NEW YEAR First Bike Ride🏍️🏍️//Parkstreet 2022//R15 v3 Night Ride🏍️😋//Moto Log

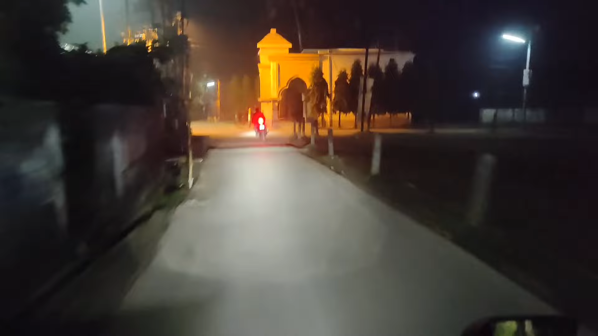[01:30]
সামনে দেখছো পুরো আগুন হয়ে ছুটছে
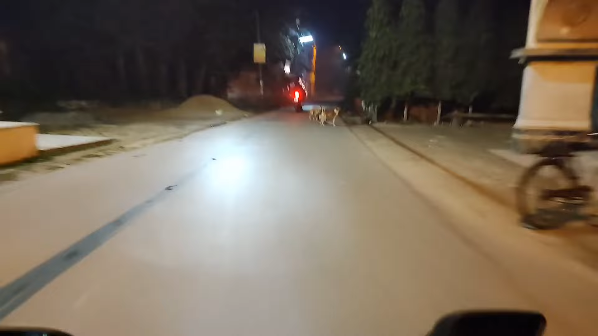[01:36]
আর রাস্তাঘাট পুরো ফাঁকা ভাই শুধু কুকুর আছে
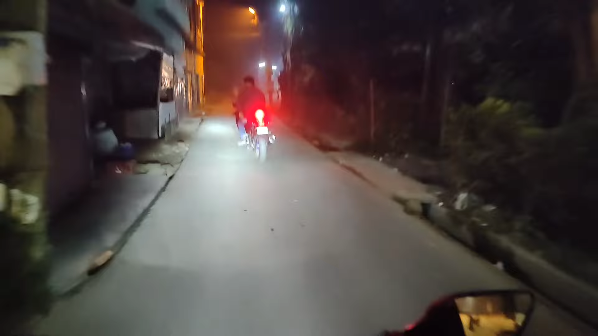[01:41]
আসলে এখানটায় ফাঁকা কিন্তু কলকাতার দিকে ভালোই ভিড় চলো প্রশান্ত দা আগে তেলটা ভরা যাক তো হবেই লাস্ট নাইট বলে কথা
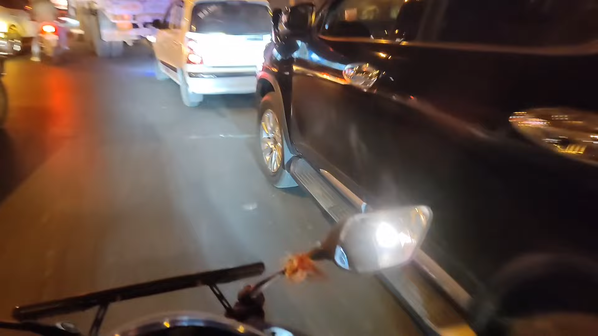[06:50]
চলো আবার, তারপর ব্ল্যাক, ও মাই গড, চলো সামনে যাওয়া যাক। বেশ ভালোই, আসলে লরির জ্যাম আছে, রাত্রির হয়েছে তো তো লরির জ্যামটা হালকা পাবো মনে হচ্ছে।